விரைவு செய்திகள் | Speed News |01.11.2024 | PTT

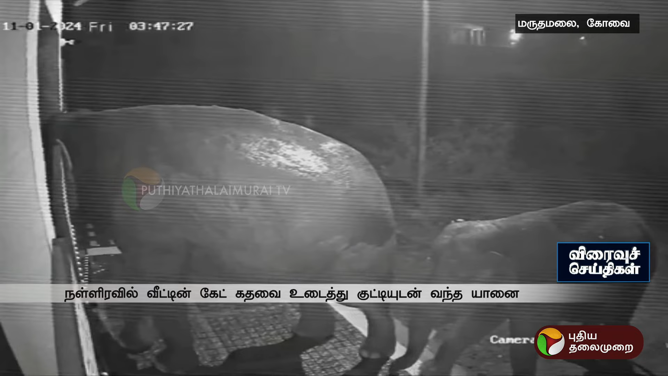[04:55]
குட்டியுடன் வந்த யானை உணவு பொருட்களை தேடிய CCTV காட்சி வெளியாக்கு உள்ளது வீட்டில்